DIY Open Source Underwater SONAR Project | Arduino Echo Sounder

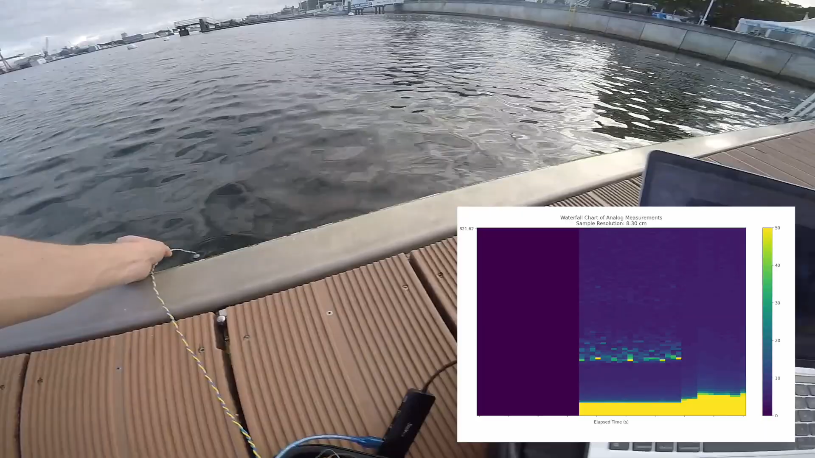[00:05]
In this video I want to share my current state of the development process and the first software and hardware tests.
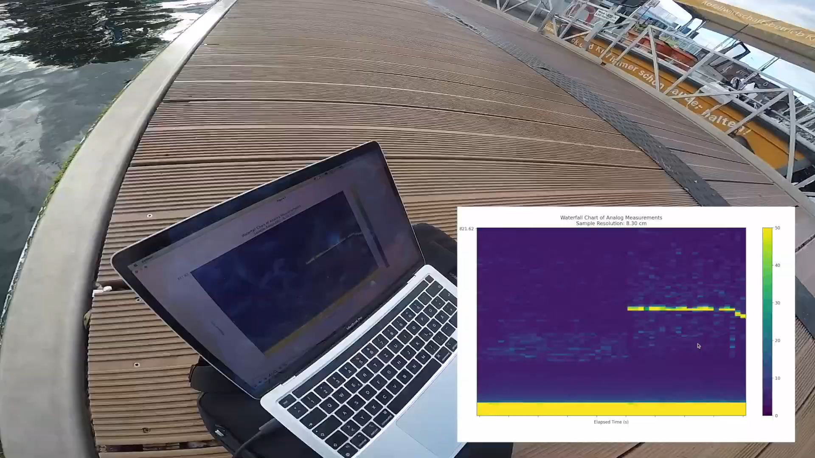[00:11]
The goal is to build a fully open-source sonar hardware and software that you can copy and use for your own projects.
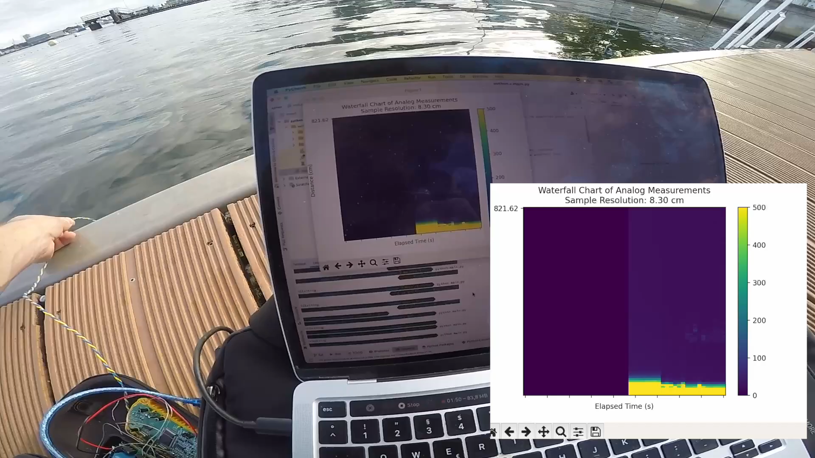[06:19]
You won't believe me how excited I was to see this little line.
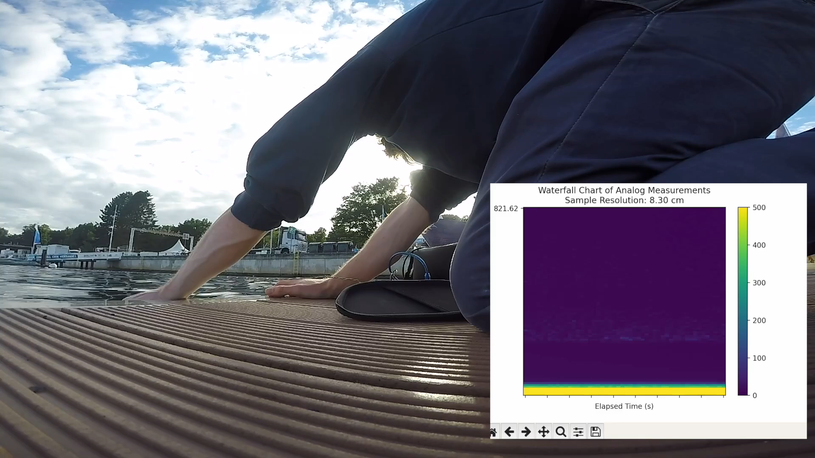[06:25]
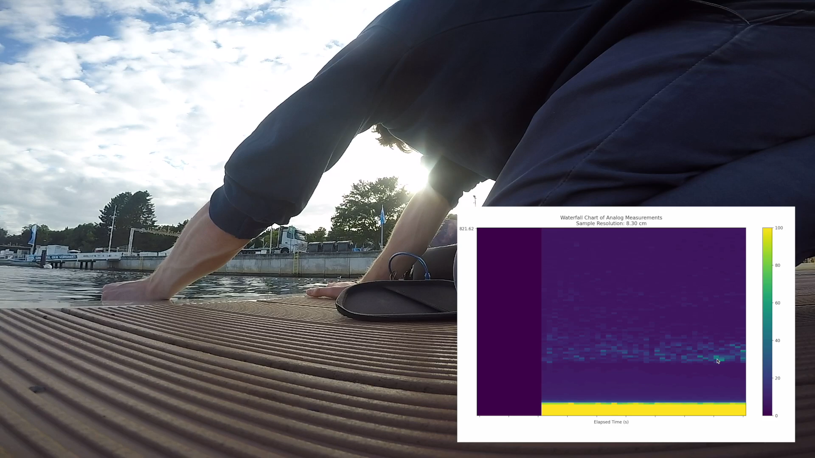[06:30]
I then increased the gain a little bit on the backend.
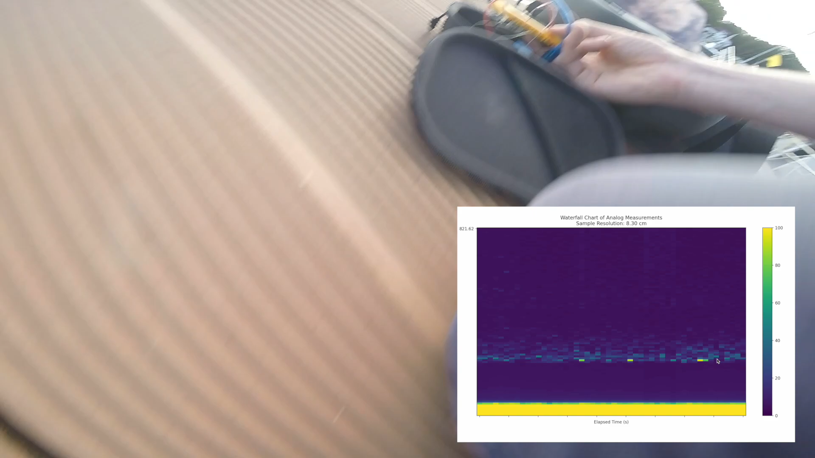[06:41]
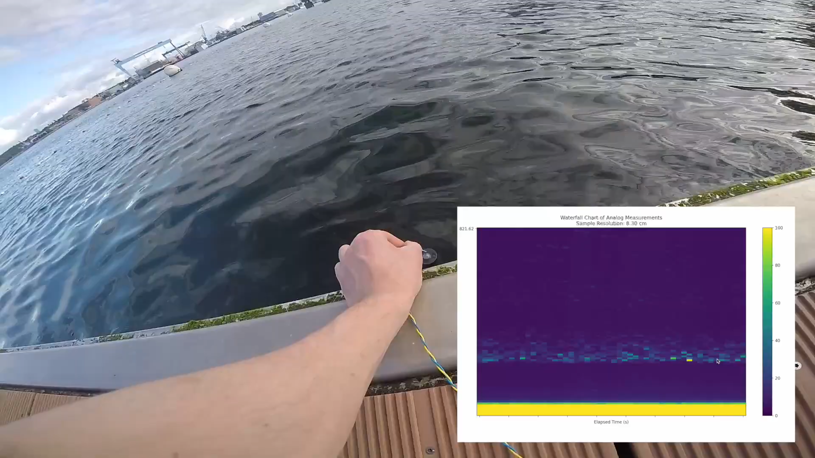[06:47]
And now you can clearly see the reflection of the echo of the ground of the Baltic Sea floor.
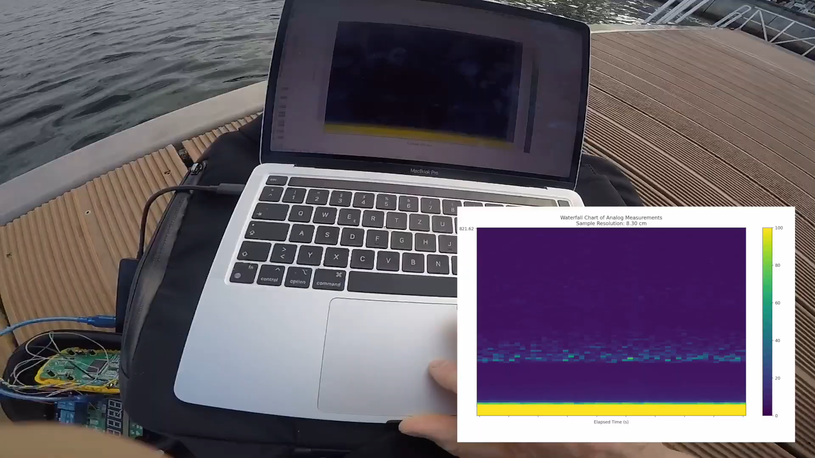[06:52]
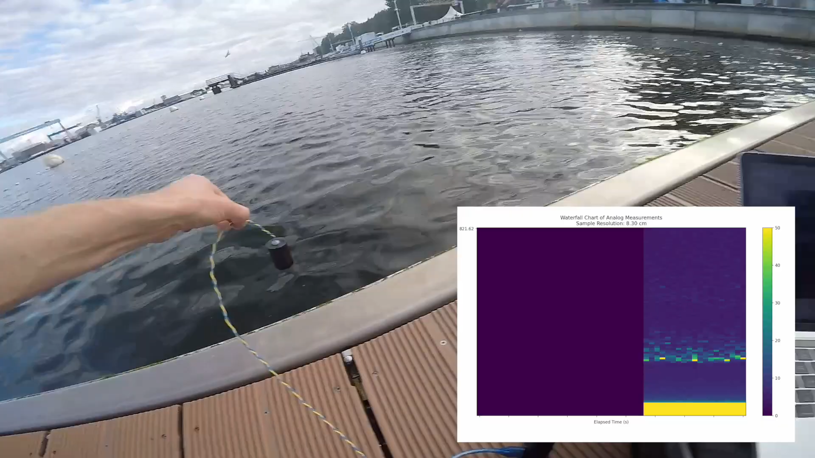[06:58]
Then I again increased the gain and removed the transducer from the water to see if it's actually like
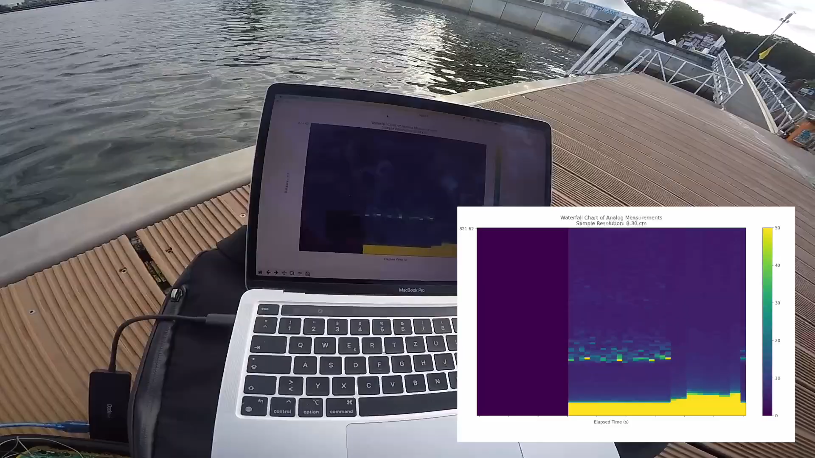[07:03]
real readings and you can clearly
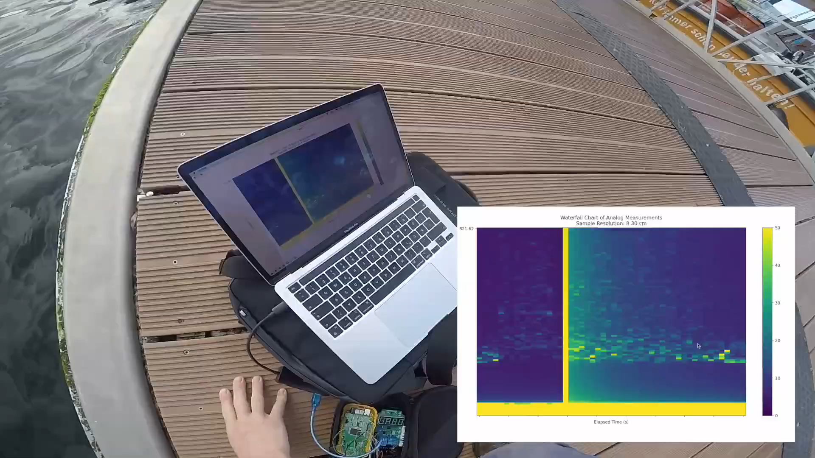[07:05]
see that inside the water there are clear readings and above the water there is no reading.
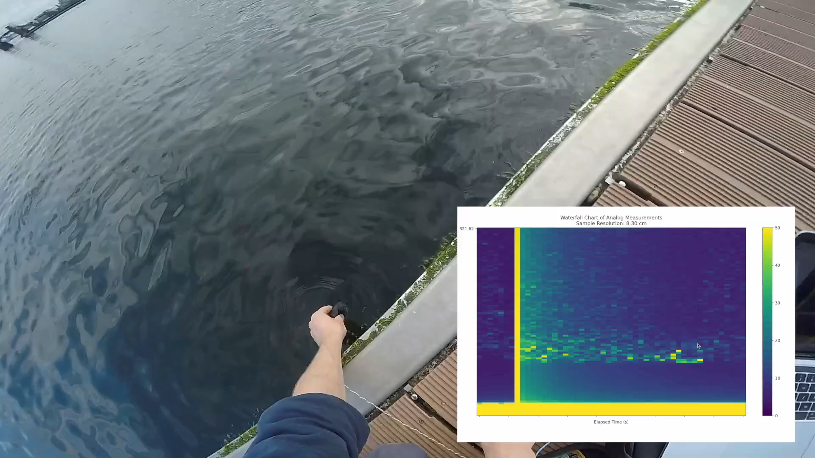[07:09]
When you take the transducer and tilt it and shoot the
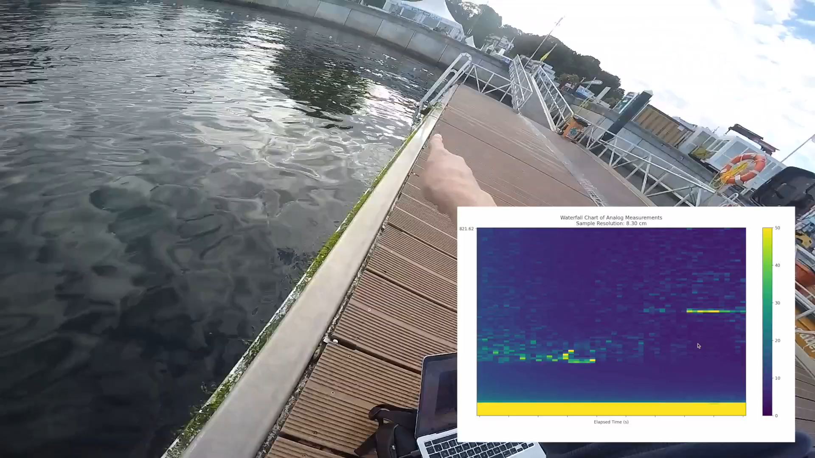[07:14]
beam horizontally to the ladder you can see that the ladder is further away than the bottom.
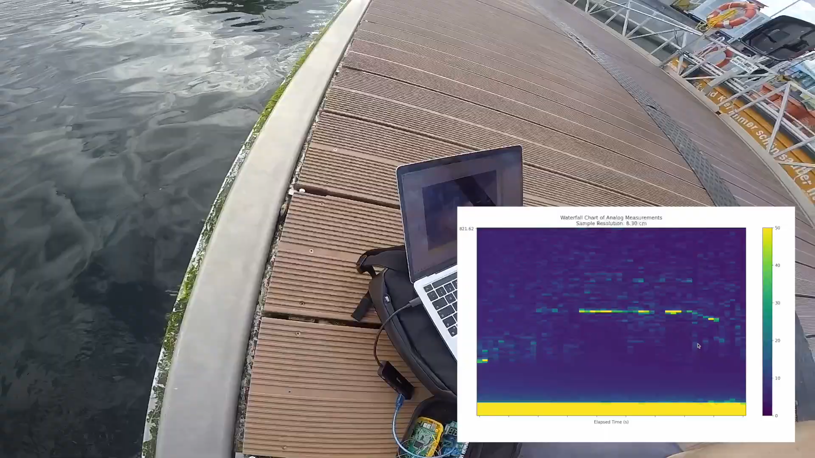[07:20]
Now I am moving the assembly closer to the ladder and you can clearly see that the return signal comes back faster than before. And this is definitely a sign that the assembly is working.
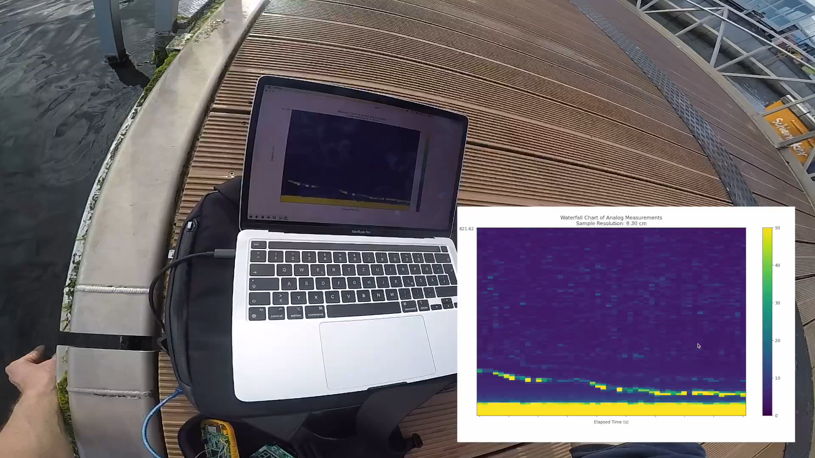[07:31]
And I am very happy about that.
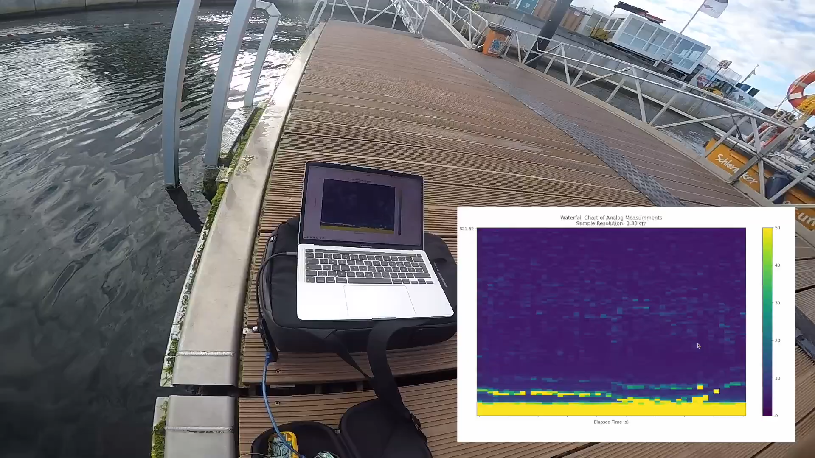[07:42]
What I also found out that I find very cool is when you put the transducer on the floating dock and connect the transducer directly to this aluminium
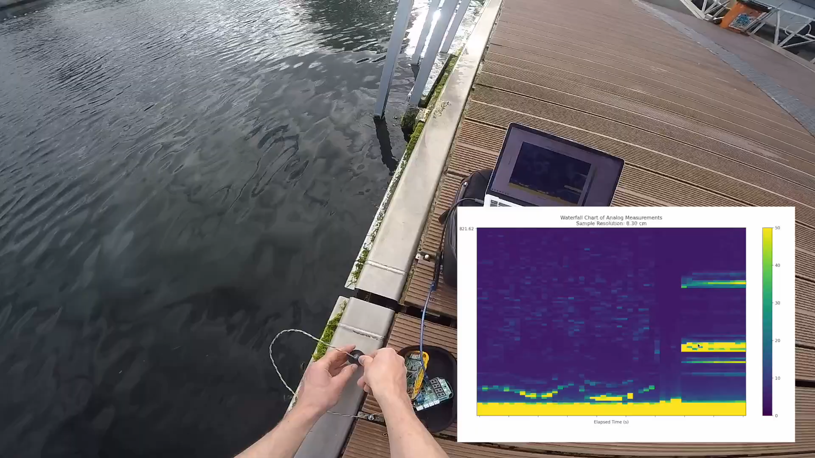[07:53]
beam the echo gets transmitted directly through the beam into the water. And you can even see a double reflection of the ground so two lines because the signal is bouncing two times between
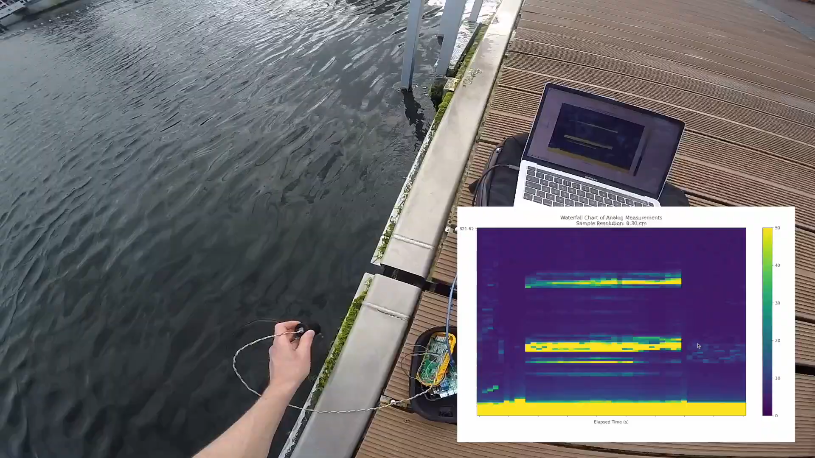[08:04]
the floating dock and the bottom and you can receive both of the echoes which is very cool I think.
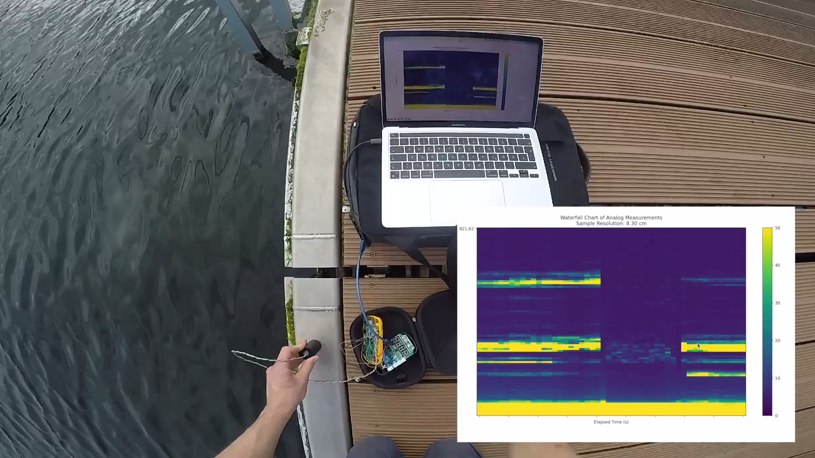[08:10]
And I think even if I would increase the sample size you could see even more which is very cool. But this also shows that the current transducer is not optimal